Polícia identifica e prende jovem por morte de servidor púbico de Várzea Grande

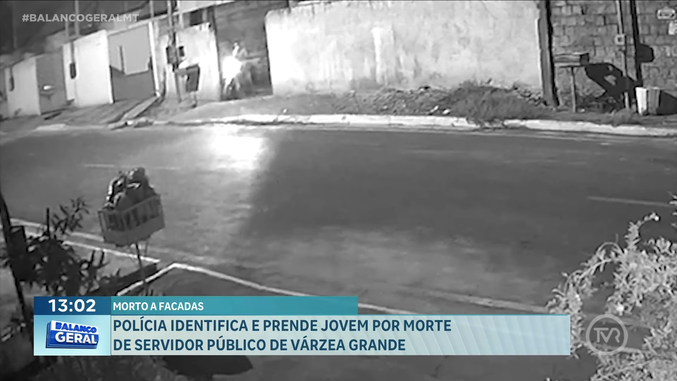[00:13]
depois de tirar a vida da vítima com golpes de faca. Ele foge ali no Jardim Paula 2, em Varos e a Grande. Esse assassino deixa o portão aberto, os bichinhos escapam. Olha lá o cachorrinho saindo, o primeiro sai, lá vem o segundo, escapa também.